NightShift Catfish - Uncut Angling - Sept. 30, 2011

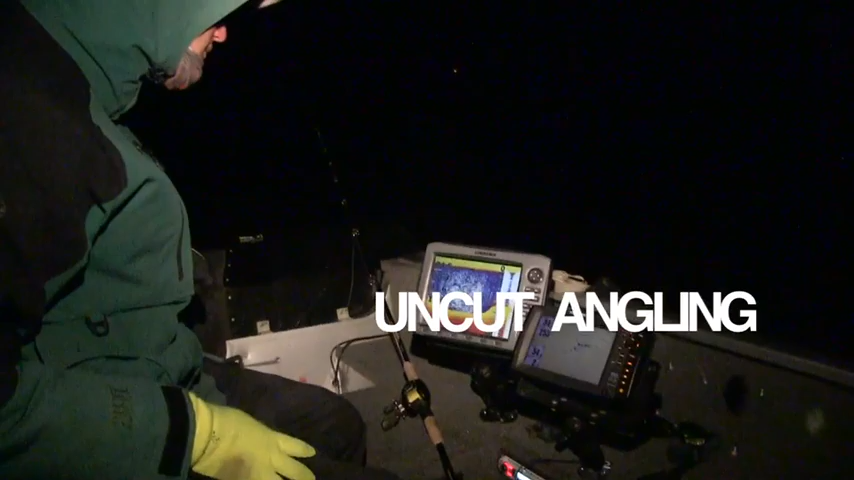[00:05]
Got a couple of waypoints laid down here already, you can see right on this slope there's a ton of cats marking,
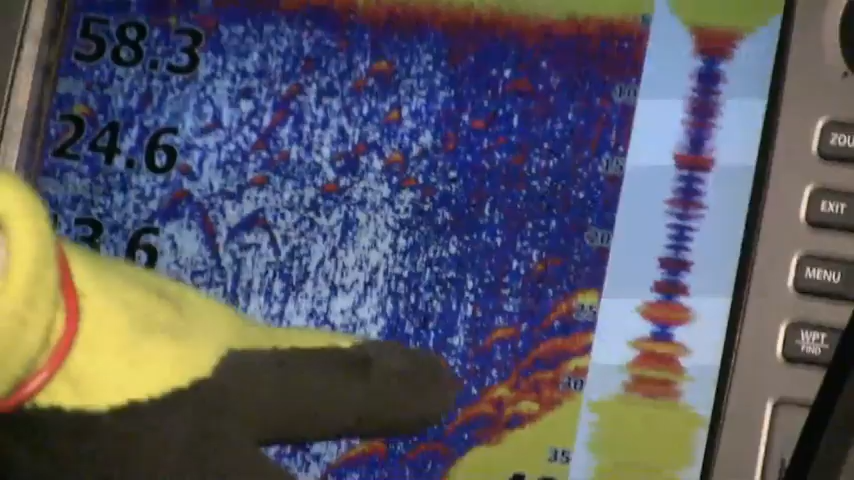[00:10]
we're on the fall cat night shift bite here,
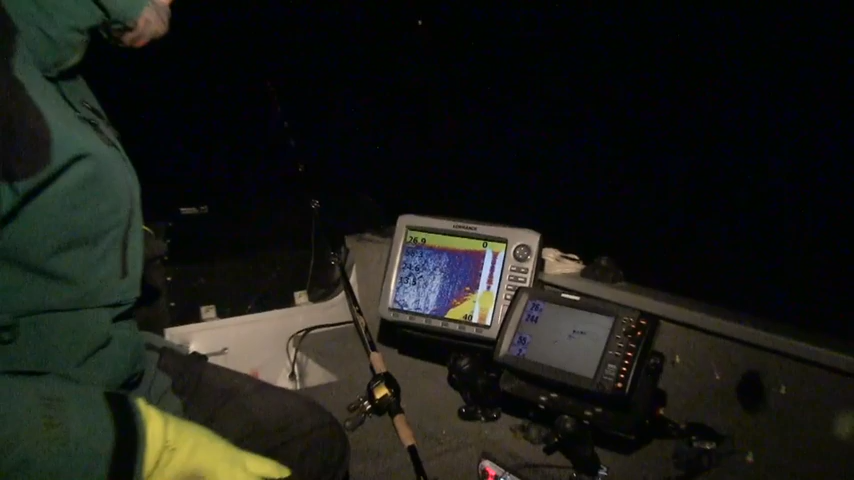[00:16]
we've just been essing back and forth near this deep water,
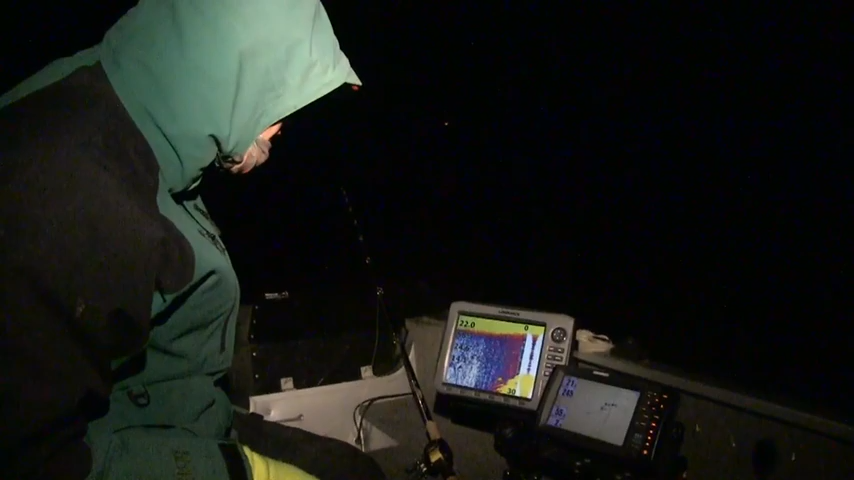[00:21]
right about at that 30 foot mark is when we get into a ton of arcs, now I'm showering them up to 20 feet here, I'm just essing back and forth and I've been laying waypoints down every time I see those fish, you can't be afraid to drop a bunch of waypoints,
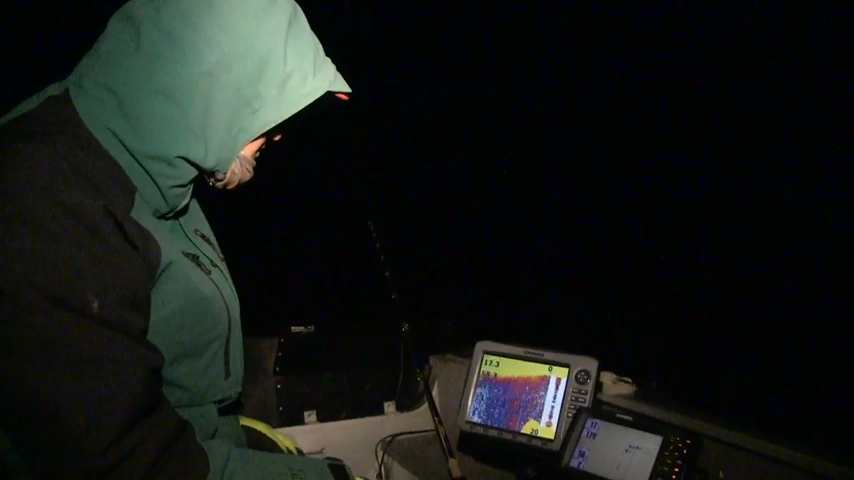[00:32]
you can always delete them later but I'm just going to curve by once more, I'm going to drop another waypoint, we're going to throw out the anchor and we're going to make sure that I slide right back to right over top of those waypoints, we're going to see if we can get some of these fish to bite.
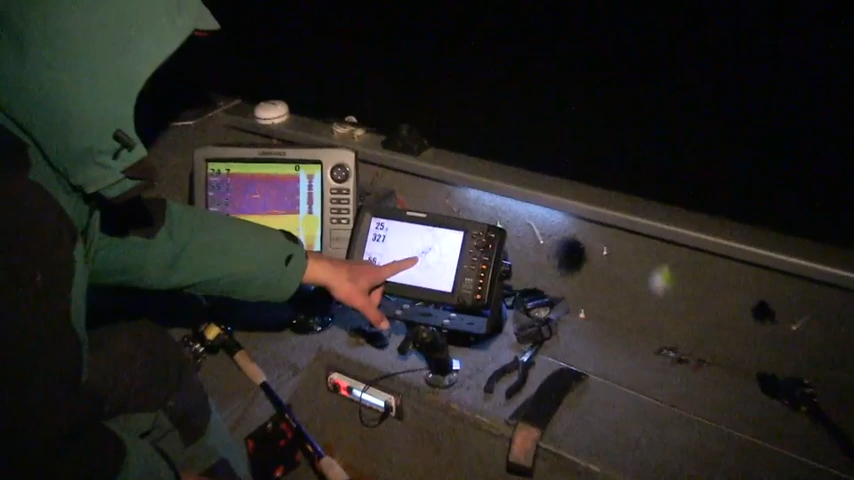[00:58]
there's a couple of those waypoints we dropped out, if I move the cursor back to that first waypoint,
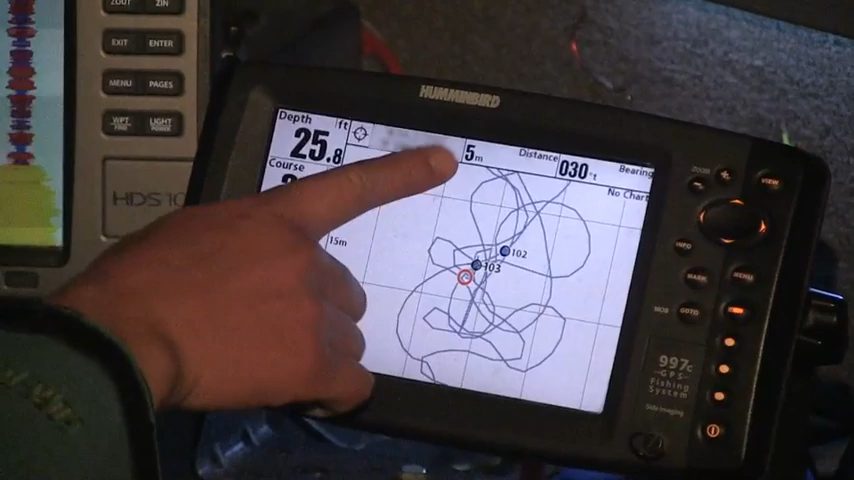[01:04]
On screen: depth 25.8 ft
it's 5 meters behind the boat, which is 15 feet, it's a short cast, those waypoints are right behind us,
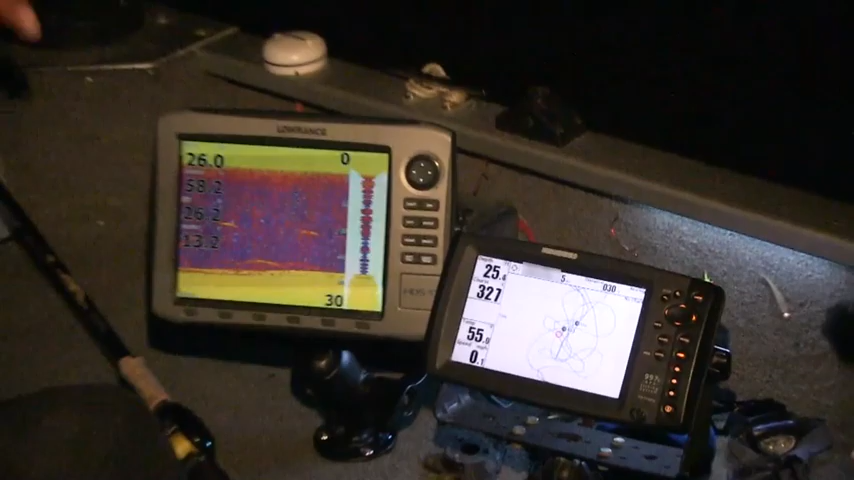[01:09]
exactly where we want them to be, you can see on the other sonar here, there's a bunch of fish on the bottom,
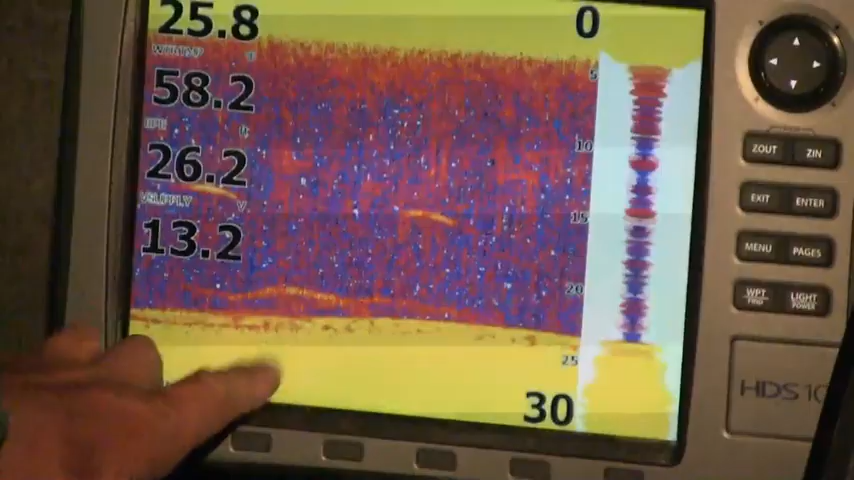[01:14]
so we're going to be right over top of the cats here right away I'm pretty sure.
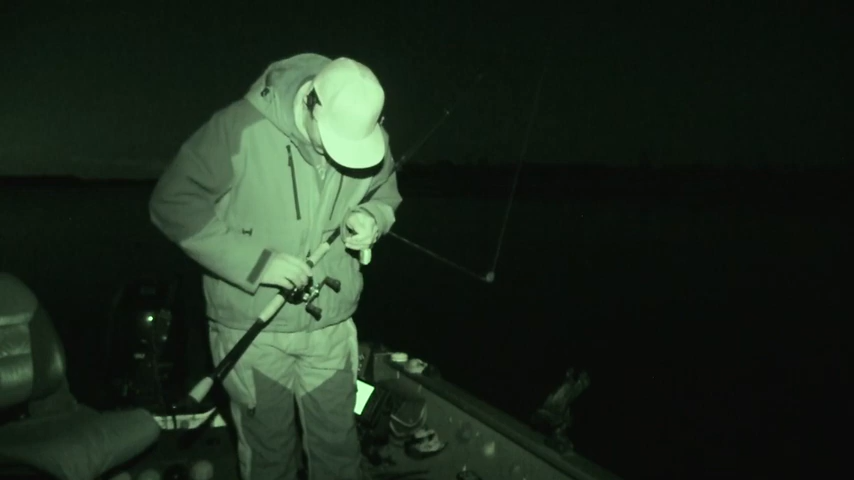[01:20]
A little to play there, oh yeah he's taking it now, oh!